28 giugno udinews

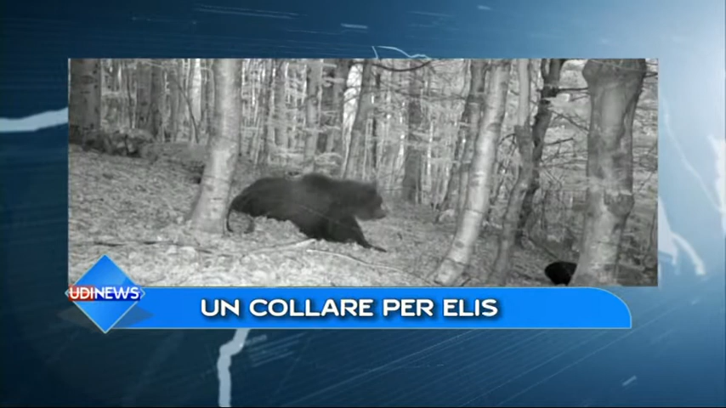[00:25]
In Carnia un orso bruno è stato catturato a fini scientifici, porterà un collare che permetterà di studiarne i comportamenti.
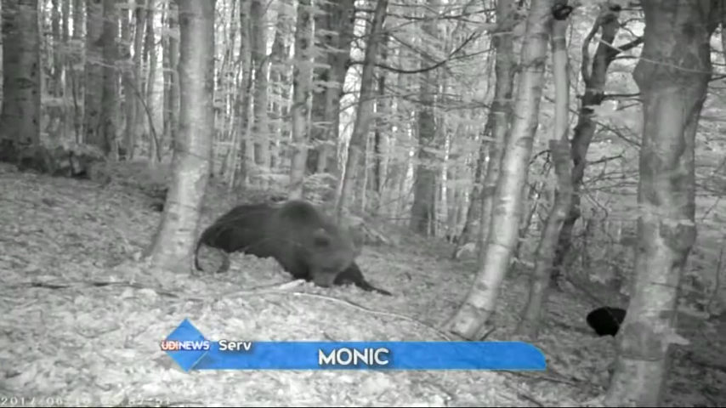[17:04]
Si chiama Elisio, come il cacciatore che per primo l'ha individuato. Ha circa 4 anni e pesa 131 chili questo orso bruno catturato per alcune ore, a fini di studio, nei boschi del comune di Verzenis.